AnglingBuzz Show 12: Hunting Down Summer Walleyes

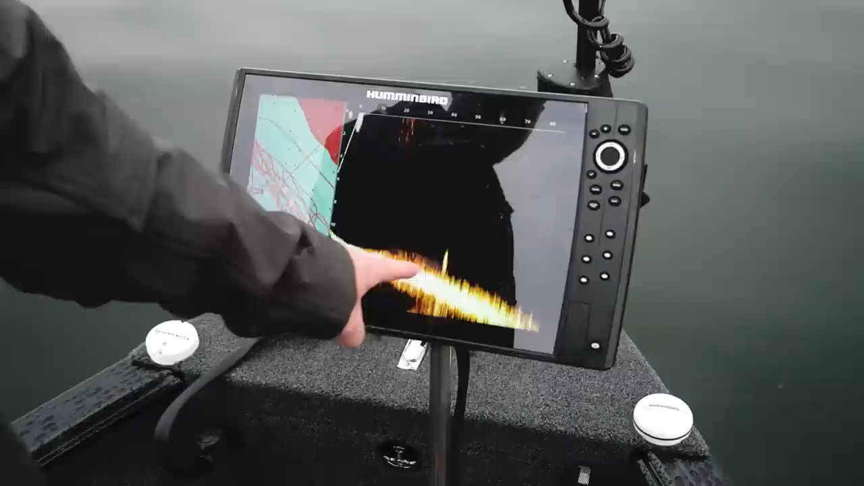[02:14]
That's using Mega Live, where I'm pointing at a fish and we're actively targeting those individual fish on Mega Live or smaller groups of fish.
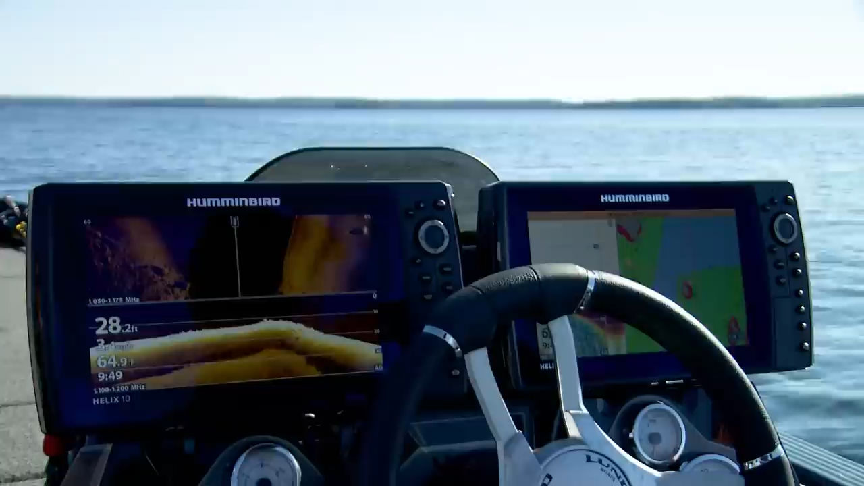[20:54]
On screen: depth 28.2 ft
So, but what I just drove over it, we put a bunch of waypoints and coordinates, and there's fish spread out all along this edge of this big windblown point. So what we're gonna do is get down and start moving along it about,